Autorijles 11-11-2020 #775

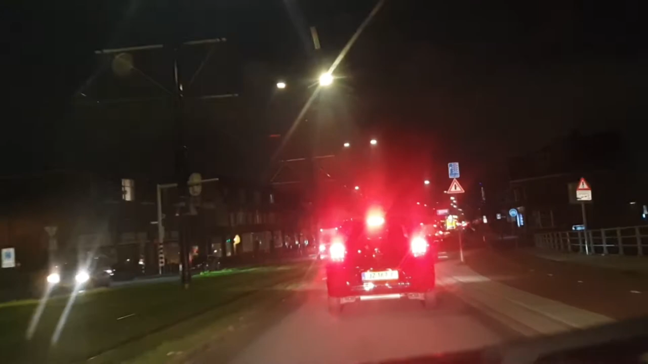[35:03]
Dan ga ik ook naar rechts. Kijk. Dan ben ik weer achter, ja. Geen fietsertjes hier. Nee. Mooi zo. Helemaal omdraaien. Hier. Dat is een interessante. Wel netjes die bocht zo genomen. Gelukkig ben je lager dan 3,8 meter. Anders pas je er niet onderdoor.
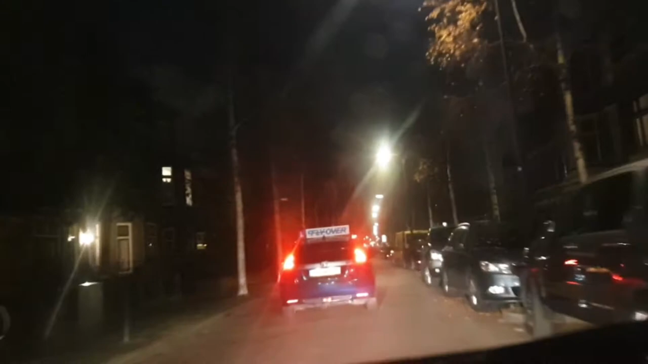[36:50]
Dat is ook niet leuk. Niemand. Mooi. Waar gaan wij naartoe? Naar links. Hier zo. Want je mag niet rechts. En je mag niet rechtdoor. Hier echt. Tenzij je op de fiets zit natuurlijk.
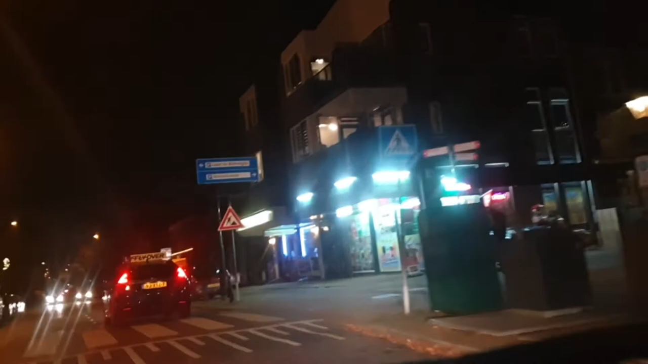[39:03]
één idee, mevrouw met de bakfiets die wel een 2 op 1 over, dus ze heeft geen voorrang, nee, helaas, voor deze dame, had ze maar af moeten stappen. Dan heeft ze een fiets in de hand en dan sprook ik alleen naar iemand zonder licht, ook handig, maar goed, afstappen, dan heb je de fiets aan de hand en dan ben je een voetganger geworden,
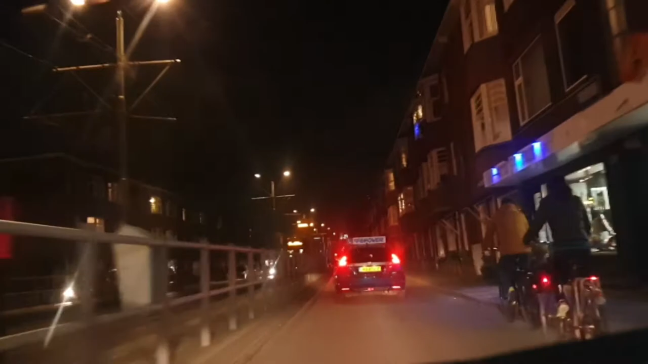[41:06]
Ja, dat dan. Hm, een tremmetje. Die gaat naar de Haag Centraal. Oké, dus als je de weg kwijt bent, kan je de rails aan deze kant op volgen.
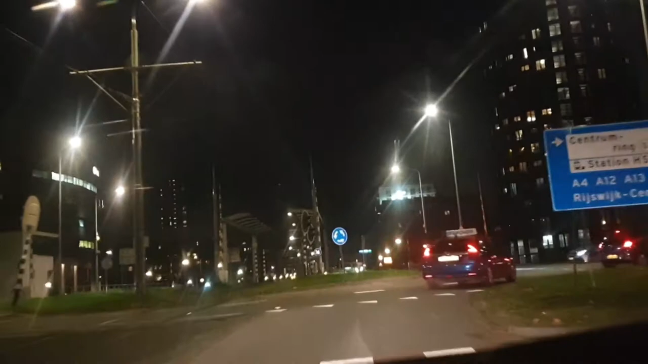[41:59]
Hoppatee. Hoppatee. Rechtsaf. Weenstoute fietsertjes. Helemaal goed. Hier weer remmen, want dat is in 30 kilometer. Ja, ja. Ting. Laak af. Helemaal goed.
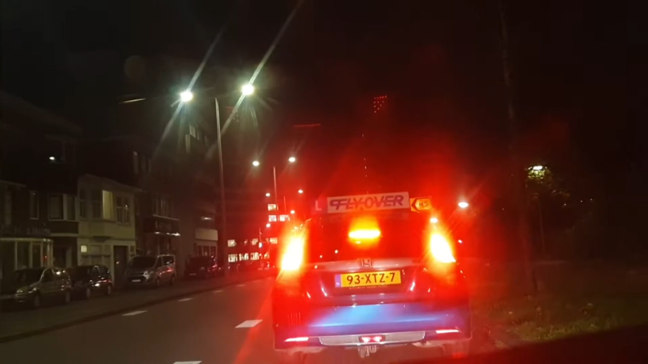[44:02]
Dan moet je ook netjes afstaan van je voorganger. Zo te zien aan het lampje onder jouw eigen lampjes. Maar dit zie je niet waarschijnlijk op het beeld. Vlak onder het middenlicht, het hele remlicht, is nog een ander remlicht te zien. Van iemand anders door de ruit heen. Maar misschien zie je dat net niet op die camera. Ik denk het niet. Nee, dat kun je net niet zien. Dat is wel jammer.
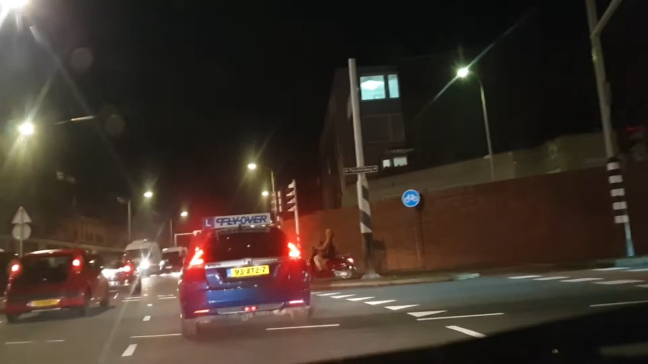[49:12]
Helemaal mooi. Zo hard gereden dat je hier mag wachten voor het rode licht.
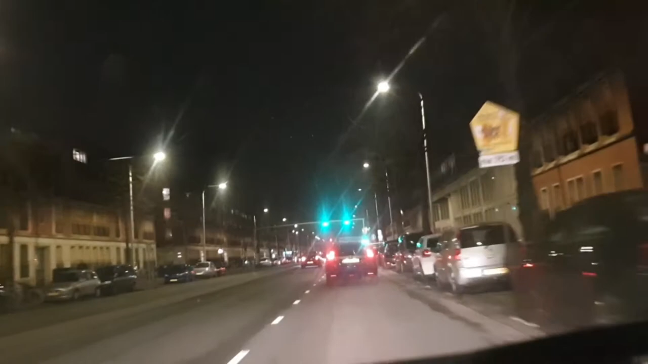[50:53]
Hmm, hmm. Je mag hier alleen rechtdoor. Ja, ja. Een busje. Busje 51, zo te zien. Maar zijn er wel 51 bussen? Dat vraag ik mij af. En daar zijn wij nu weer aanbrand.
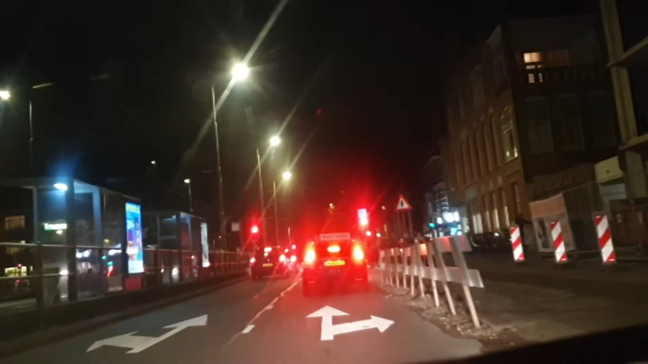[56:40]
Maar daar hoef je niet voor te stoppen. Kijk, hier hebben we een groen verkeerslicht. Ja, een rood stoplicht en een groen stoplicht. Nee, groene zijn doorrijlichten natuurlijk. Dit weer een pruts-zigzachstraatje. Dus ja.
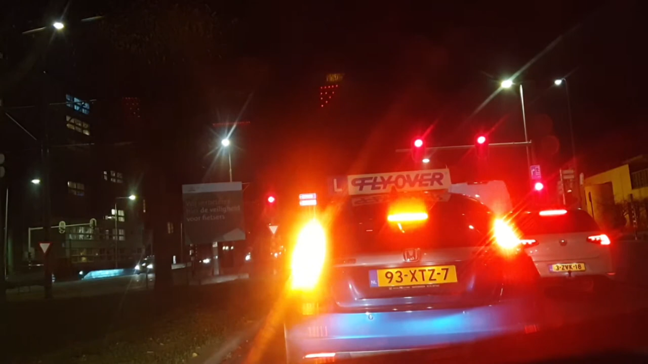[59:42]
Wie het weet, mag het zeggen. En waar ga jij heen? Nou, ik ga naar links. Net als jij. En rechtdoor mag doorrijden. Maar wij niet. Want wij hebben rood. Rootslichten. Ja, rootslichten. De Duitsers weten het wel. Dat roodlicht. Ja, goed. Nou, goed. We hebben nu goed. Dat scheelt weer.
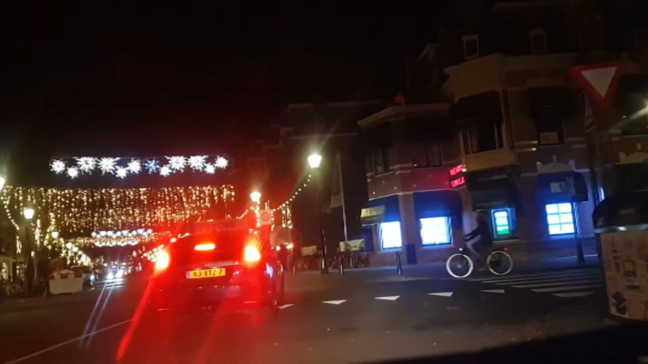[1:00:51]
Eén idee. Moet ik hier nu langzamer rijden, dat jullie dit goed kunnen zien? Nou, helemaal goed.
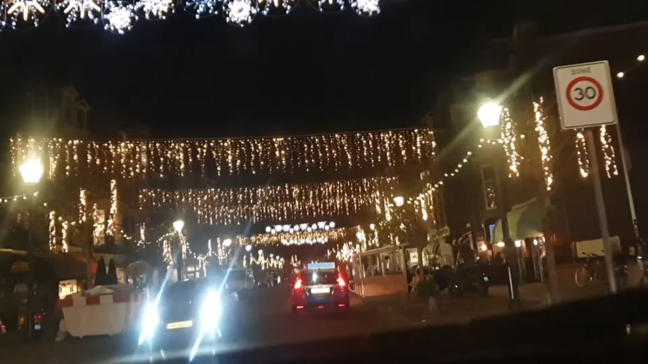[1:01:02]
O, wauw. Het heeft wel iets. Kunnen ze dat niet het hele jaar doordoen?
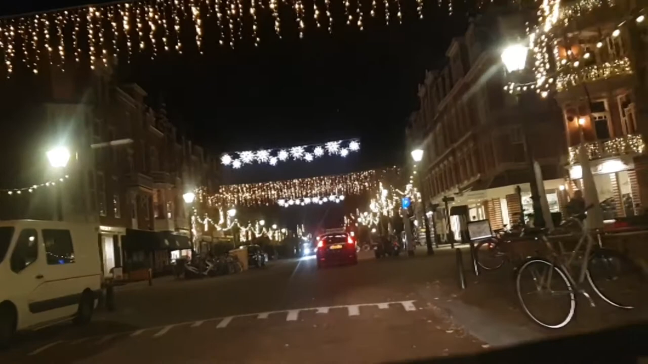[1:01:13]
Het zou wel zo vrolijk zijn. Hier is dat minder. Maar ook wel vrolijk.
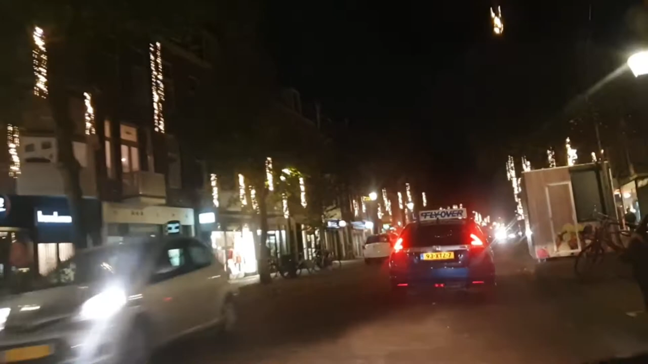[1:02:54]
Dat is heel te aanmerken lelijk. Een beetje geel-wit licht met blauwe lampjes erin knipperend. Ook leuk. Ik stel voor dat we alle straatverlichting vervangen door feestverlichting. Dan wordt iedereen wat vrolijker. Hoop ik toch.
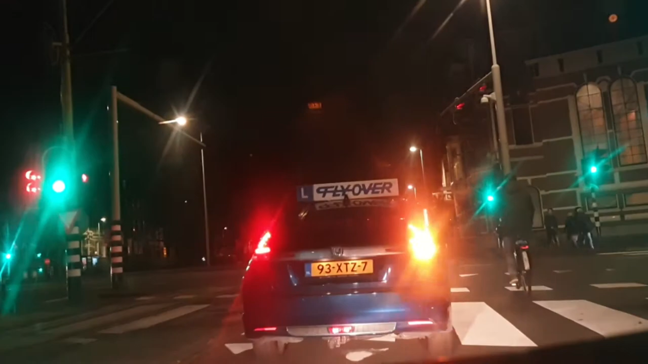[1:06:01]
Gewoon lekker de pas afsnijden. Ja, karma. Wat je zo. En weer die bocht zo ruim nemen. Zijn fietsertjes? Jawel, een fietsertje. Maar die heeft het rode licht.
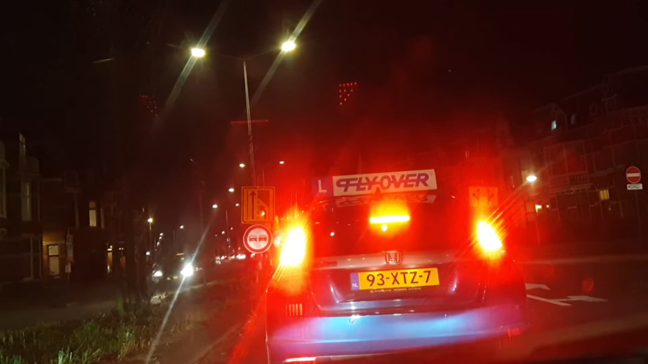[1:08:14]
Ja. Juist, ja. Oké. We mogen weer. Ja, jij ook. Toen maar. Met 30 kilometer per uur voor het rode verkeerslicht wachten. Ja. Ja. Hoe moeten we dat doen?
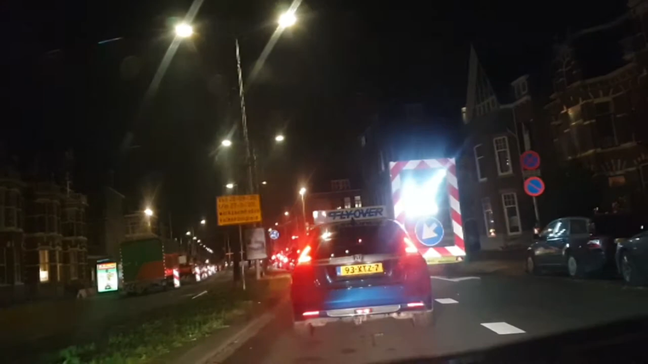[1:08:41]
28.9 tot 27.11. Werkzaamheden Volk en Bosplein. Maar wie is hier aan het werk? Nou, deze weg is dicht. Nou, dat wisten we al. Ja. Want er staat hier zo'n verdrijvingsauto. Wat noem je dan? Met pijl en al te knipperen.